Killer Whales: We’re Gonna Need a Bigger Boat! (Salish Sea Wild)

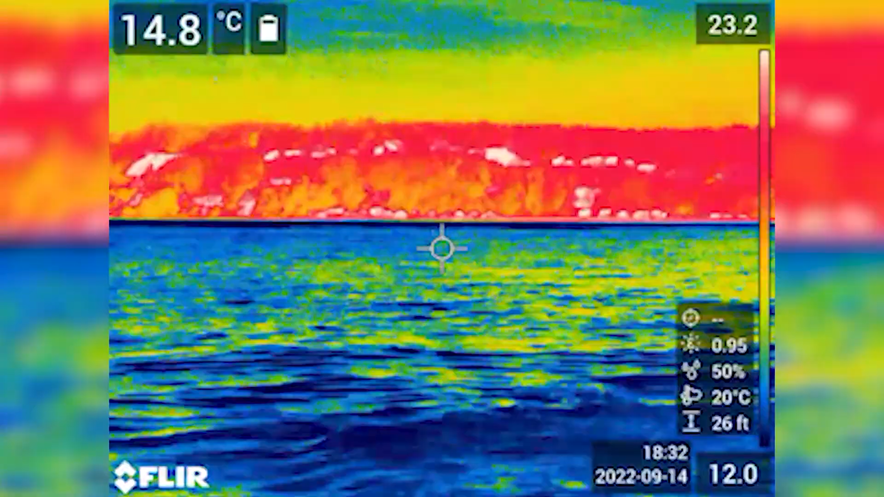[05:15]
On screen: spot 14.8°C
On the infrared spectrum,
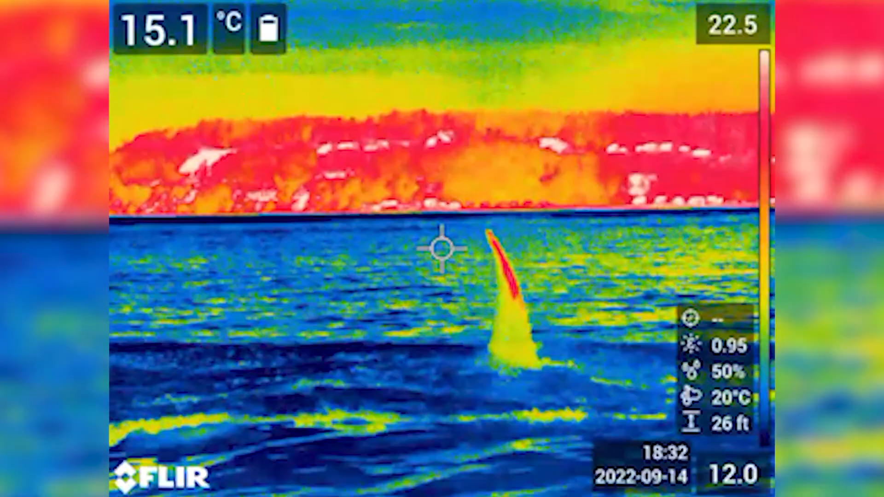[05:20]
On screen: spot 15.1°C
a whale's skin shows up cool blue over the body and displays warmer colors on the fins and around the blowhole. Those areas really start to glow after the orcas have been working hard chasing prey.
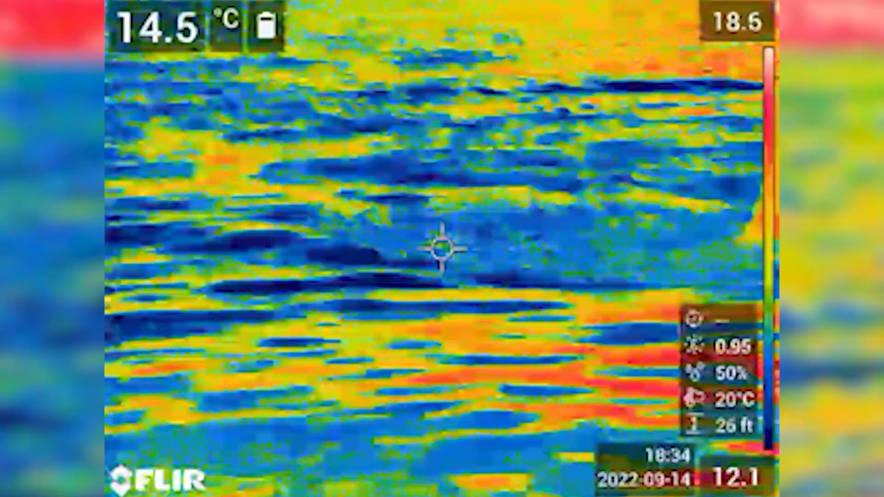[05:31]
On screen: spot 14.5°C
Ooh, that dorsal fin was hot on that one. These temperatures look pretty normal for their activity levels.
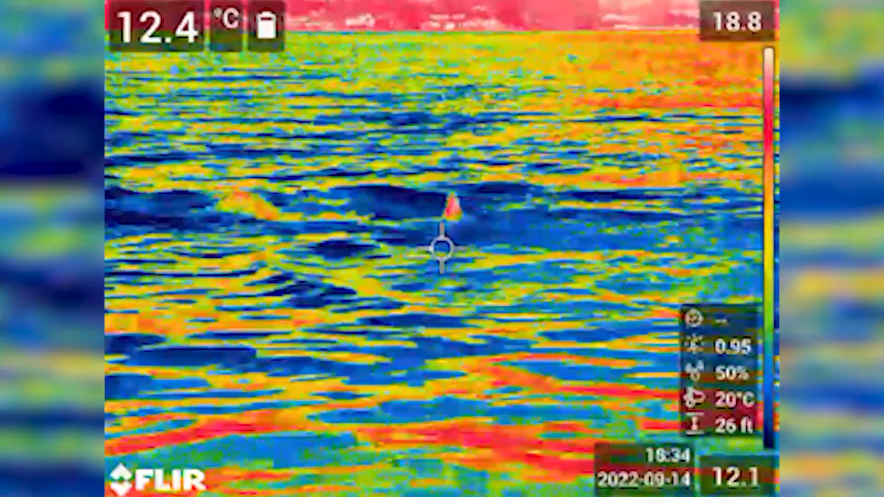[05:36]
On screen: spot 12.4°C
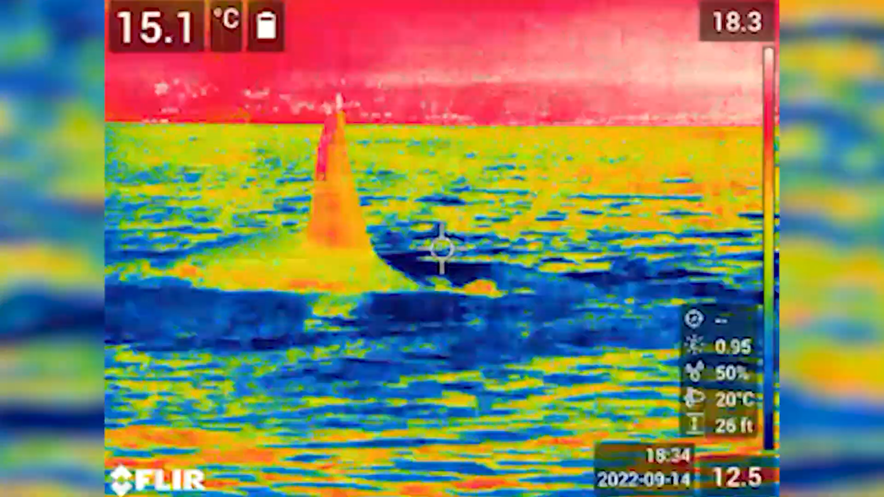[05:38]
On screen: spot 15.1°C
If we saw any unexpected hot spots, they could be signs of infection or injury.
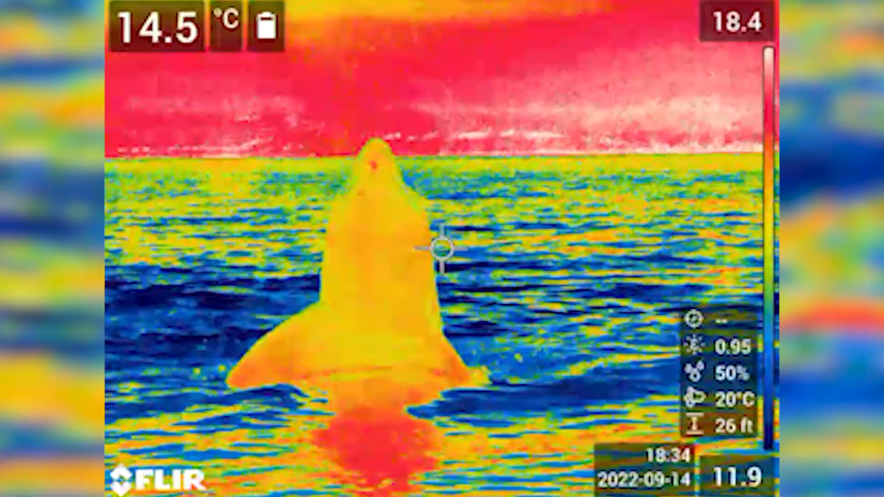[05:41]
On screen: spot 14.5°C
The camera's CO2 detector also helps us to observe the whale's blows.
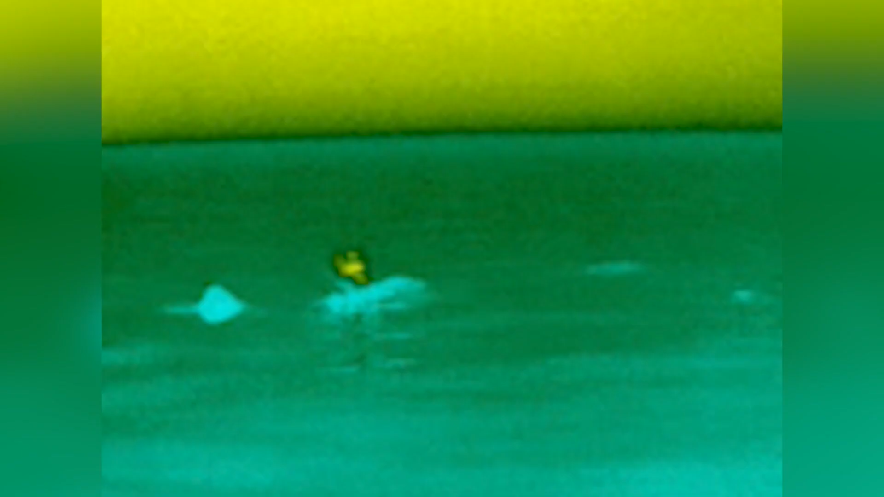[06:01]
We're hoping that we can measure the tidal volume
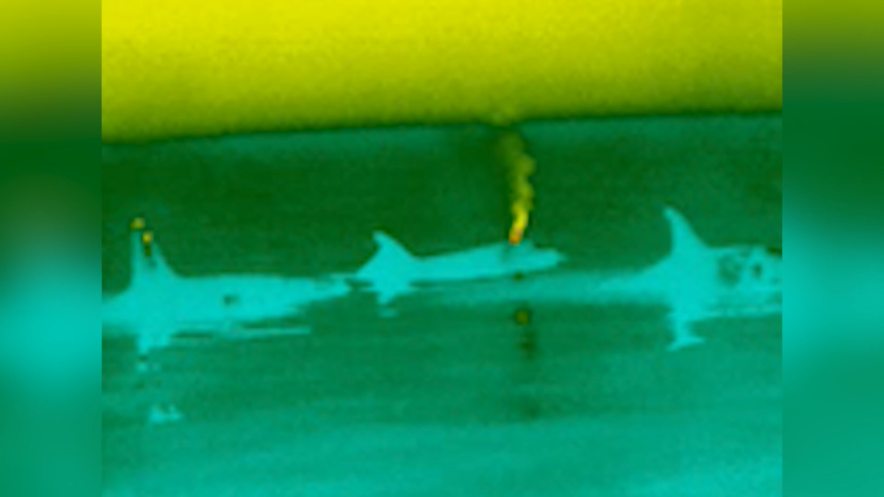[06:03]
and ejection rate of the exhalation as a field test for pulmonary function.
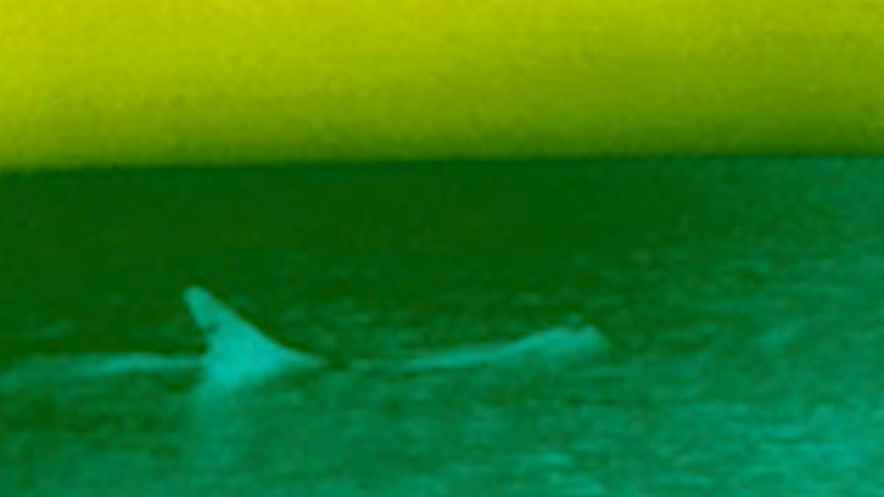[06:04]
Because they live so close to human development,